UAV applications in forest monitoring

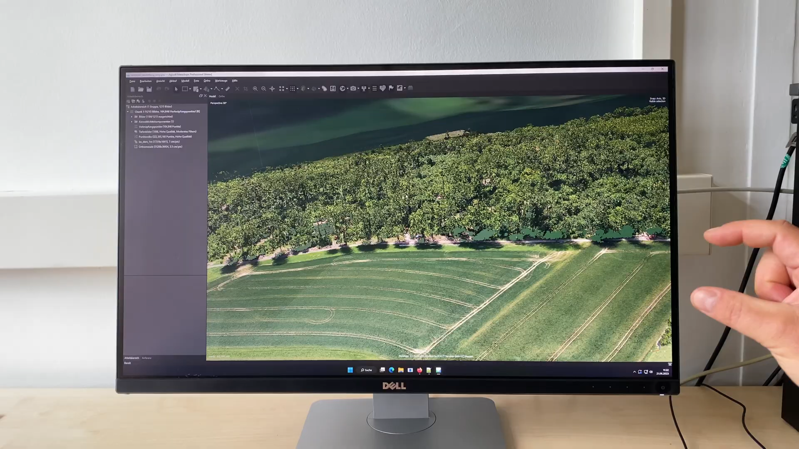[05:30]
calculate the tree heights as the difference between the terrain and the surface